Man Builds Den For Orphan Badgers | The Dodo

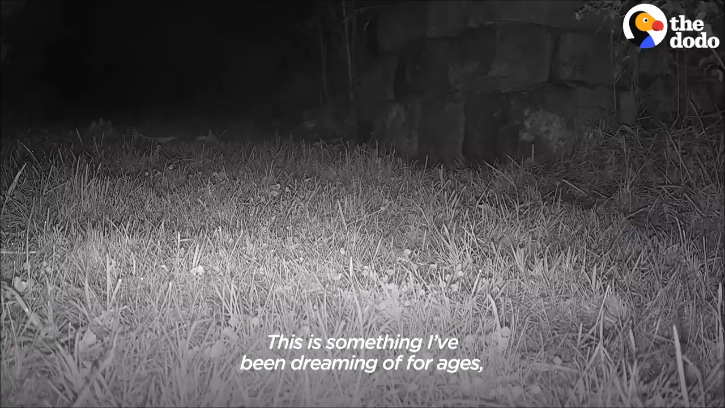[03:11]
This is something I've been dreaming of for ages.
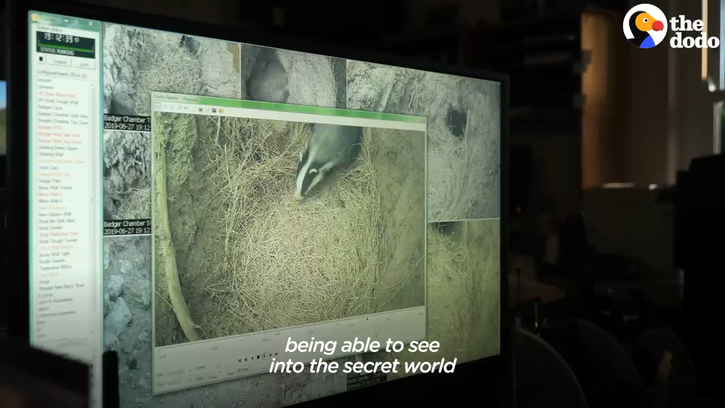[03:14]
Being able to see into the secret world of the badgers.